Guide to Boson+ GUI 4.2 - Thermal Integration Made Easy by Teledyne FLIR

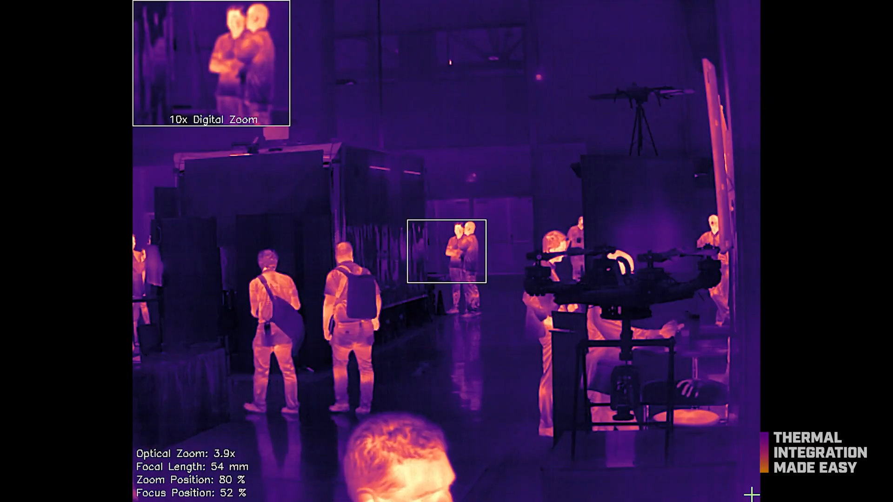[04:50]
While color palettes are mostly based on personal preferences,
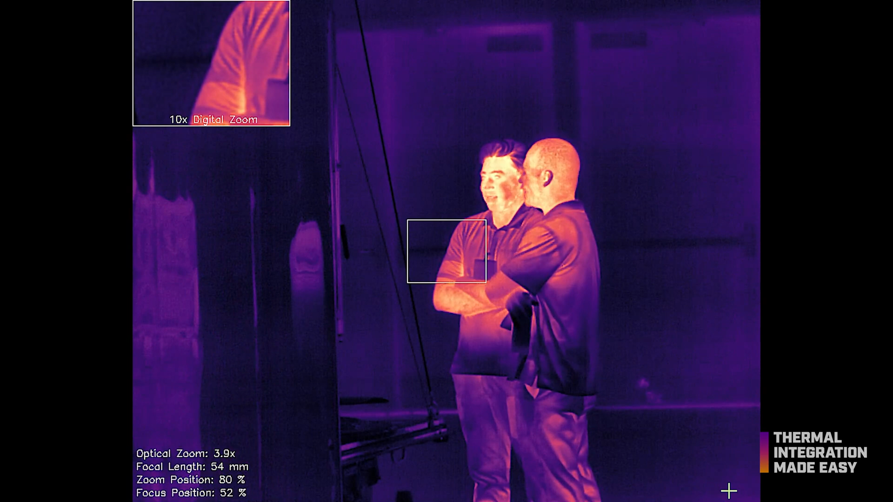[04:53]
some environments or applications may require a specific palette for optimal results.
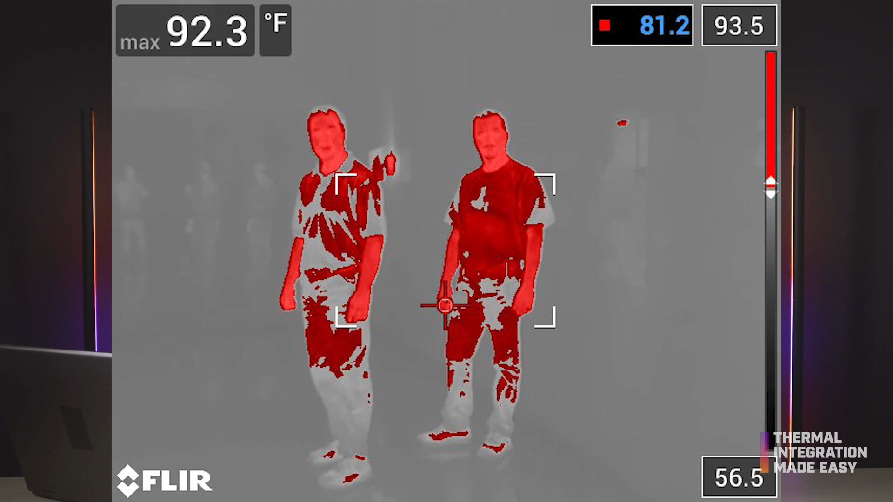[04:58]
On screen: max 92.3°F
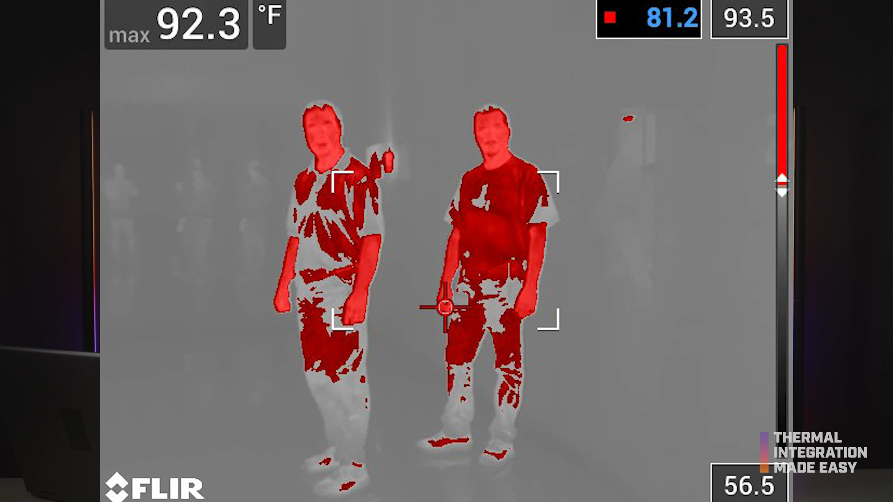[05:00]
On screen: max 92.3°F, scale top 93.5°F, scale bottom 56.5°F
Here are some popular palette options to consider. Ironbow. A favorite among thermographers,
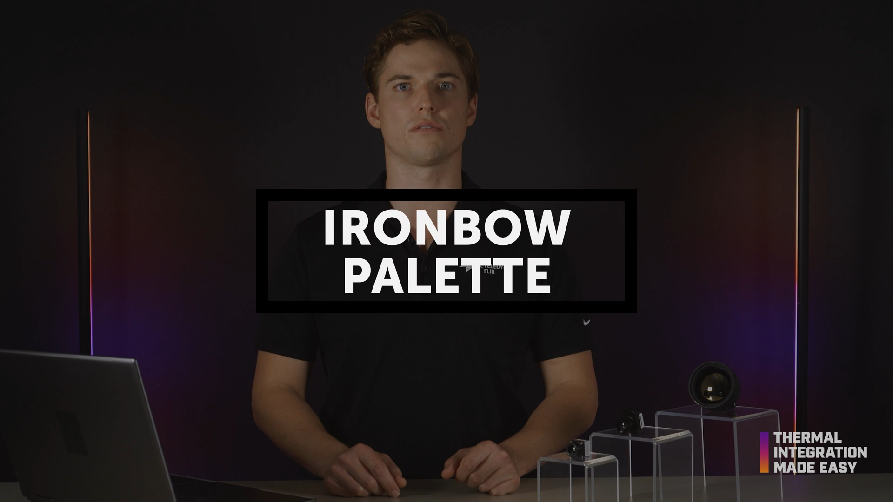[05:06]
Ironbow is a versatile color palette that quickly identifies thermal anomalies. It uses warm colors to represent hot objects and cool colors to represent cold ones.
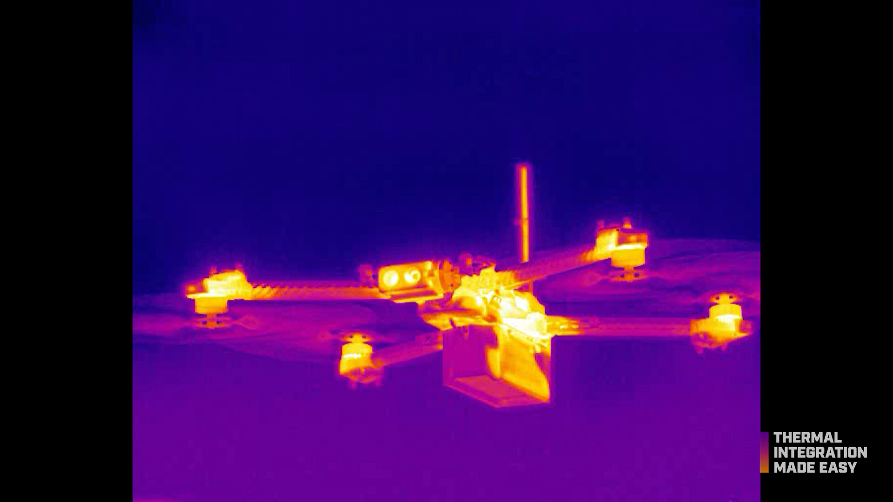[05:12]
Highlighting subtle details. Rainbow. Similar to ironbow, rainbow uses warm colors to represent the hottest part of the image and cool colors to represent the coldest parts,
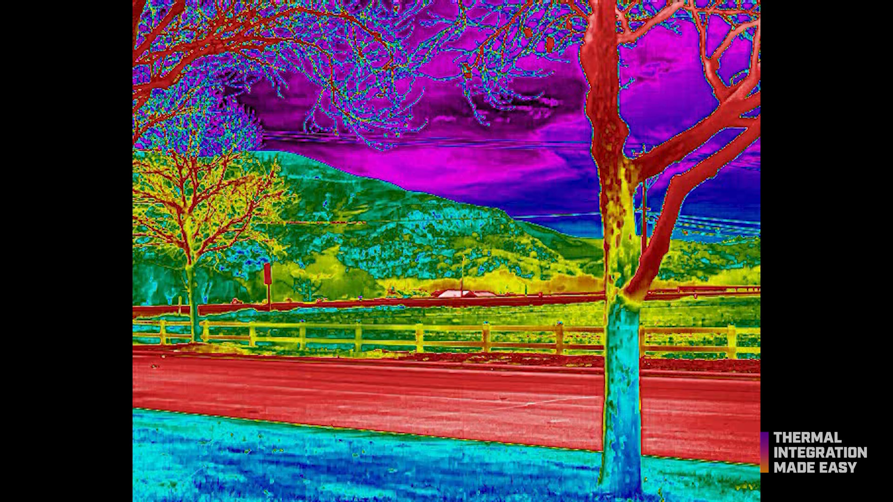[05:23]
only with more colors in the mix. It's ideal for pinpointing objects and environments with minimal heat differences,
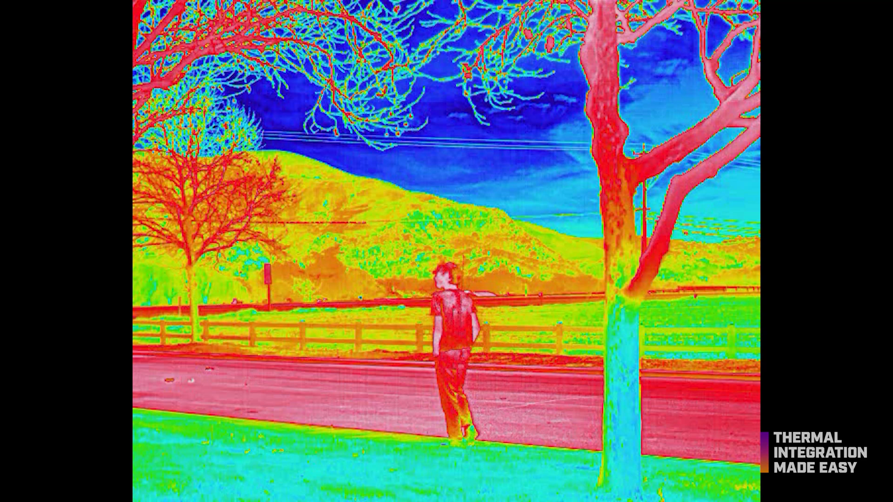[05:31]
especially in commercial applications. White hot. The most used palette is white hot.
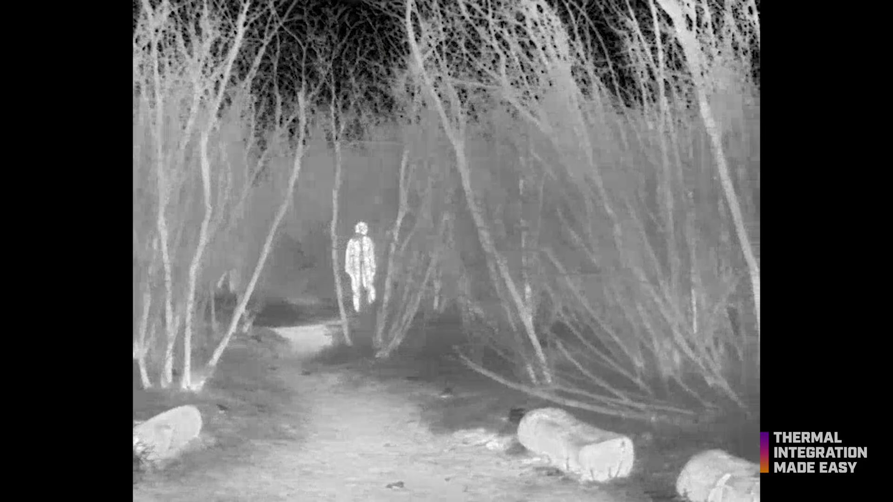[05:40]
Warmer objects appear in white and colder objects appear in black.
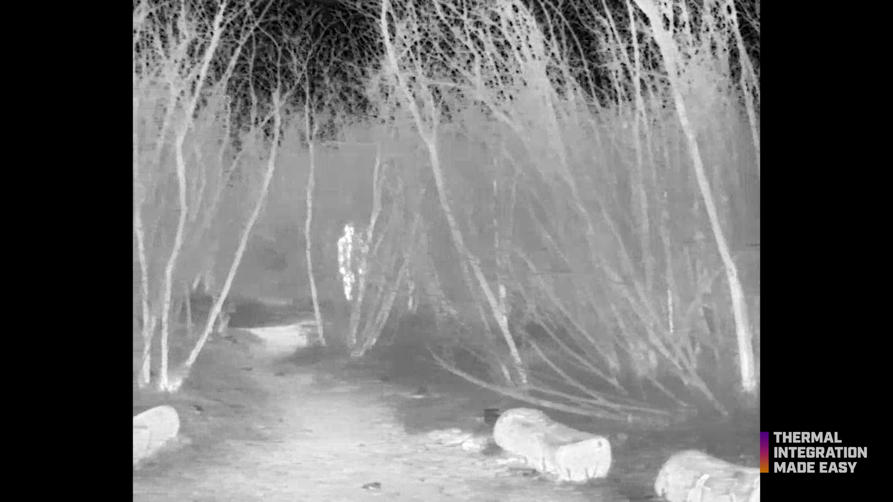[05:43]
Grayscale palettes are simple and realistic for scenes with a broad range of temperatures.
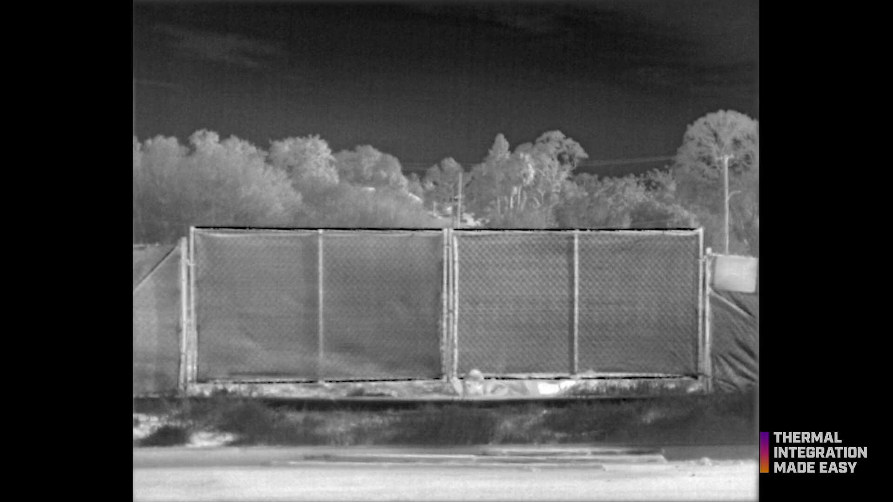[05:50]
While white hot's versatility makes it appealing for applications with changing landscapes such as military and search and rescue missions,
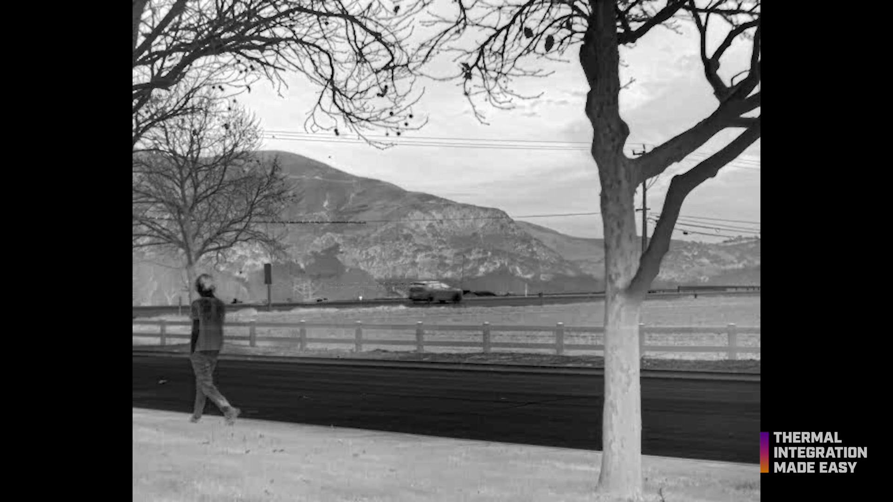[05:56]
black hot is also available as the inverted version of white hot.